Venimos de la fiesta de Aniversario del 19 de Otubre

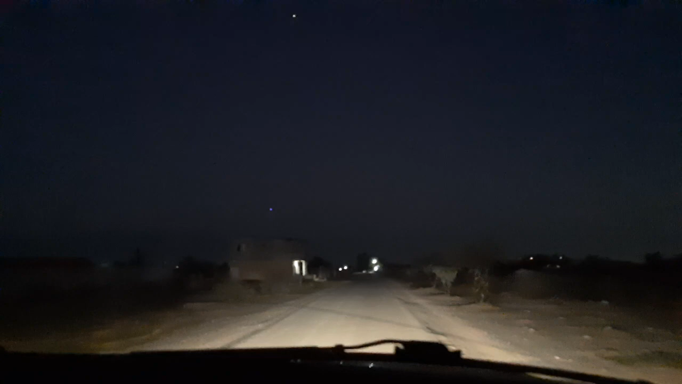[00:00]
Pues sí, señores, vamos saliendo aquí del ejido 19 de octubre, aquí a un lado de Pastor Rue, o Pastor Rice. Decimos Rue porque, no sé, ese nombre no sé de dónde provendrá. Pastor Rice. Y pues ahí nos anduvimos en los jueguitos, ahí en los globos, ahí tirándole al dardo.
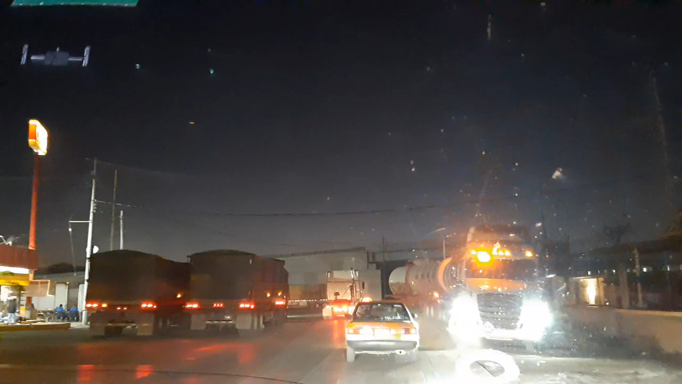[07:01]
Aquí está la carretera que nos lleva a Ciudad Juárez, señores.
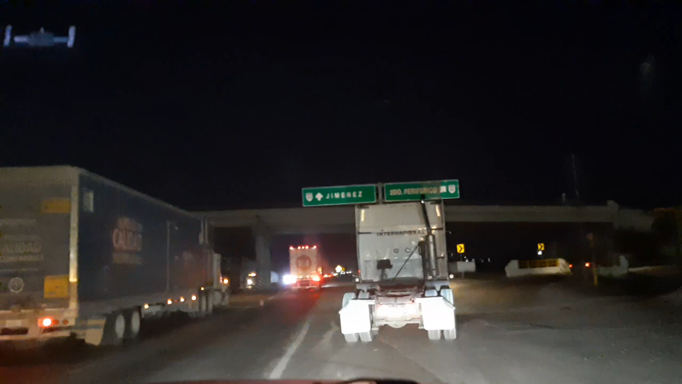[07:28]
Vamos al segundo periférico, rumbo a La Unión, Santa Rita, La Unión.
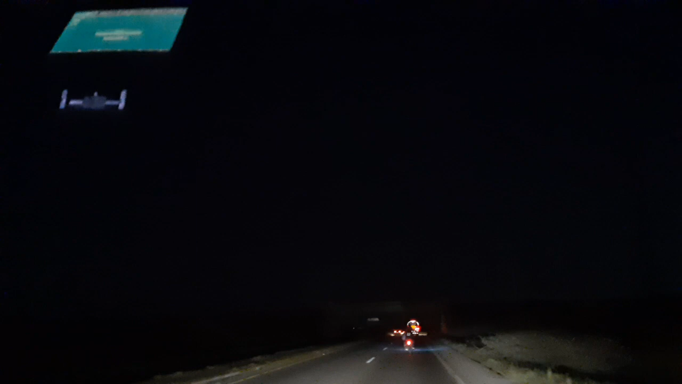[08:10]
Oscura la noche, ¿eh? Hay buena moto. Es el número 82, mira.
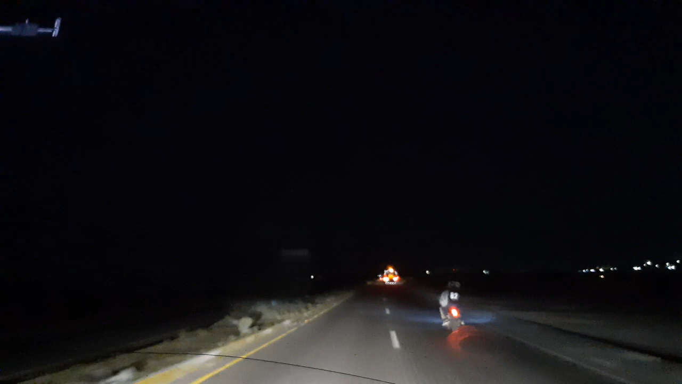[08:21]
Yo he visto esos foquitos prendidos en muchos trailers y nadie me dice qué es, pero no me interesa. Tú tampoco sabes qué es ese foquito. ¿Qué es? ¿Eh? No sé qué es. ¿Qué crees que sea? Déjale, pongo en pausa, ¿eh? ¿Material peligroso?
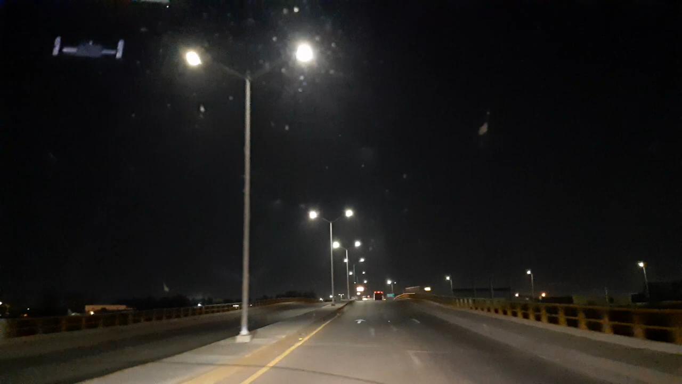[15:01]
Porque si lo paraba no se asustaba. Cuando no había puente, pues, había que brincar por el vado aquí en el río. Ahí está la aduana, mírala. como les digo, no lo paran a uno, es raro que lo paren, a menos que pare un reporte, ¿da? Mira, uno por uno, dice aquí, a ver, ajá, ¿qué pasa?
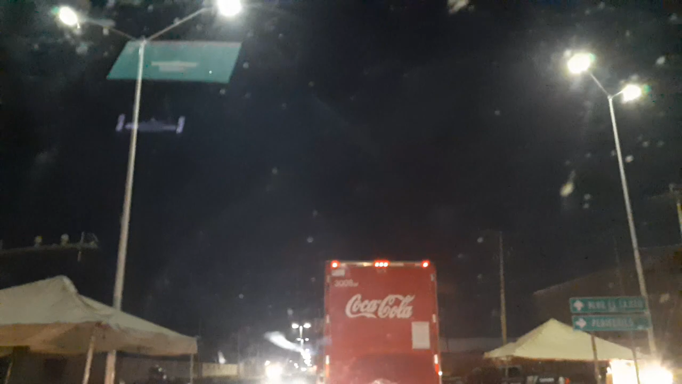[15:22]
Aquí él dice uno por uno, dos, uno por uno, dos, ¿da?
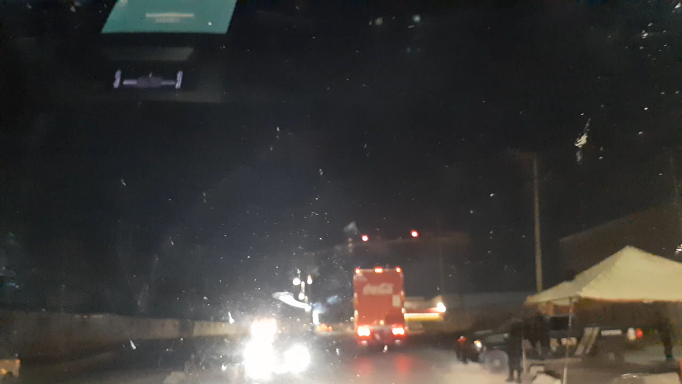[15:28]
Ahí está, mira, la par, policía de acción rápida, ¿eh?